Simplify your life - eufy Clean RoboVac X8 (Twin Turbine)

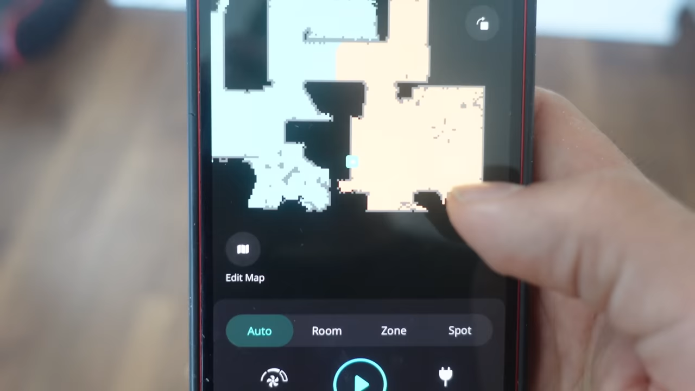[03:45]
The suction power I'm going to keep it power and I'm just going to tap play. Okay so it's started going on top of it. Okay so first round clear that quite well.
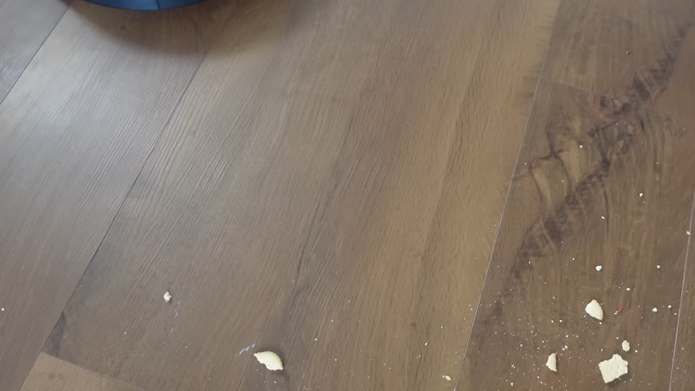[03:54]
Let's see when it gets to the next bit.
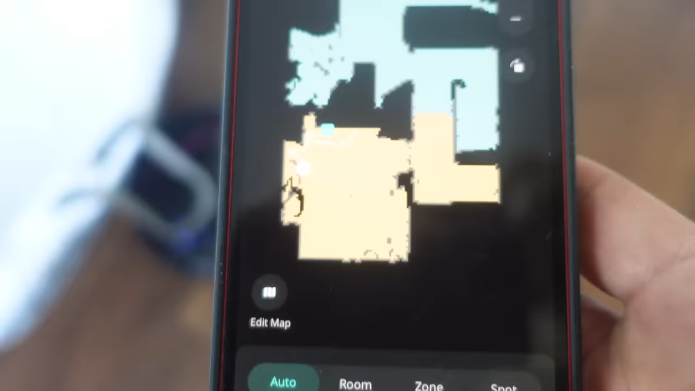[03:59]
So I've paused the vacuum now and just wanted to show you its current location in the room.
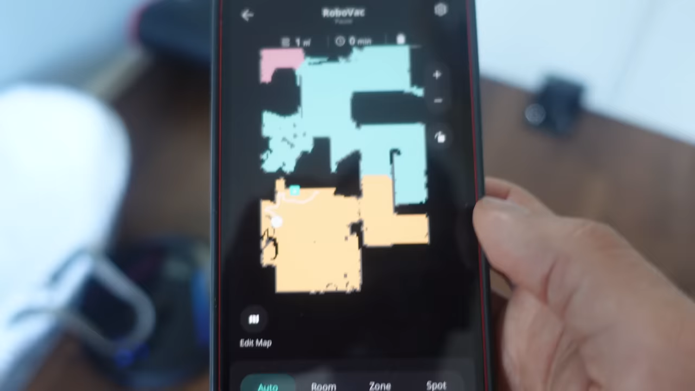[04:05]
So if we look at the map you can also rotate the map.
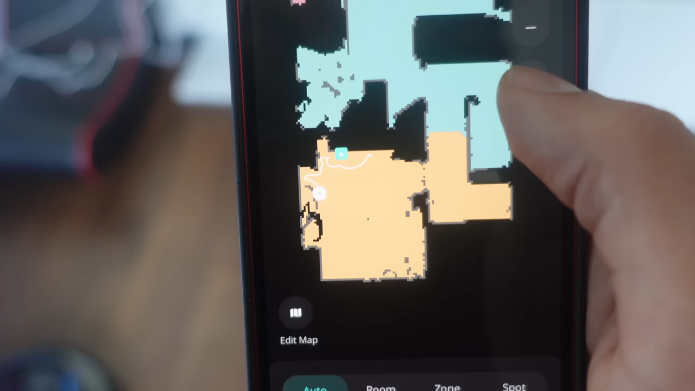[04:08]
So I had the map the wrong way round at the beginning.
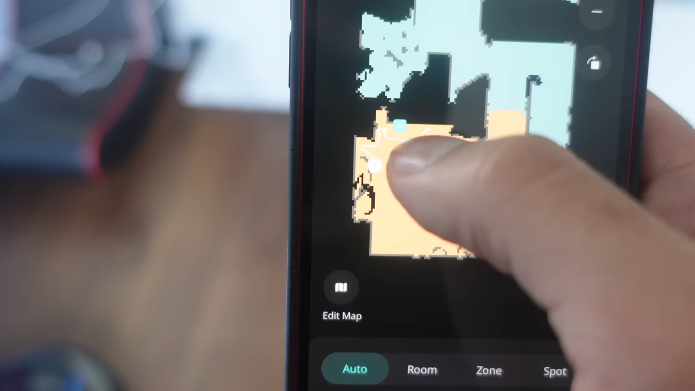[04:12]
So now basically this was the docking station which is over there.
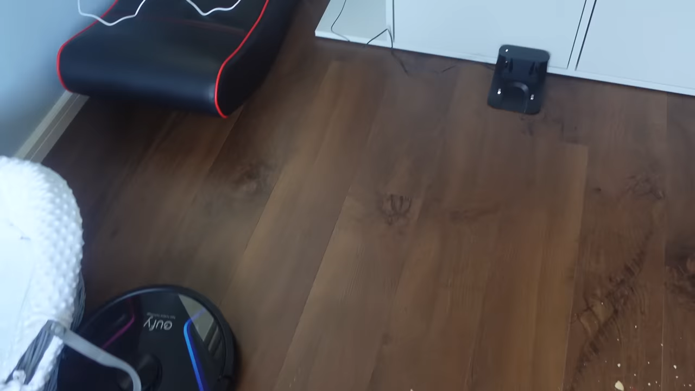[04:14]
So it cleaned a little bit in front so you can see that it started cleaning it and it cleaned and it's going that way. So if I want to do a spot clean I want to clean the centre part over here.
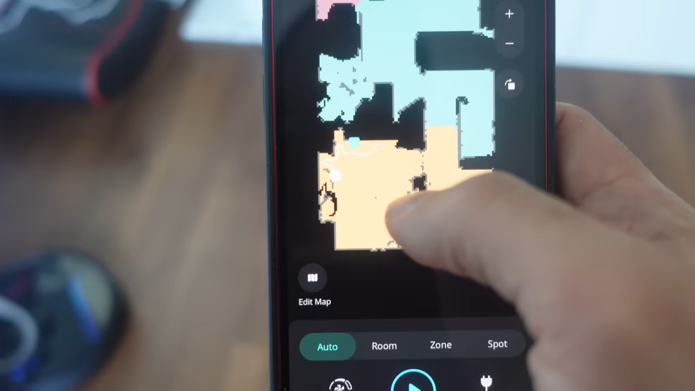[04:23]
So I can go and tap on spot. You can end the cleaning cycle.
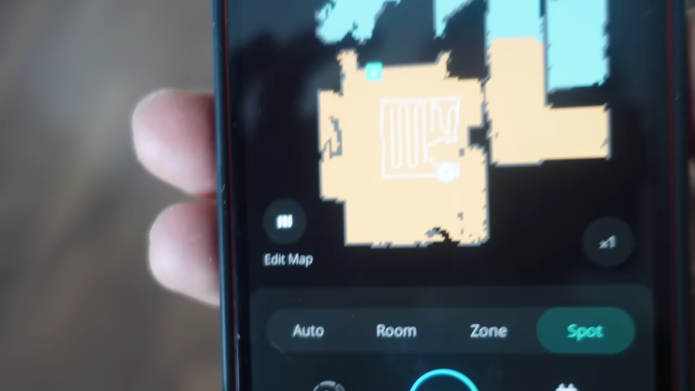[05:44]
So you can see clearly the spot is sort of made the triangulation and I think it's returned to base at this stage.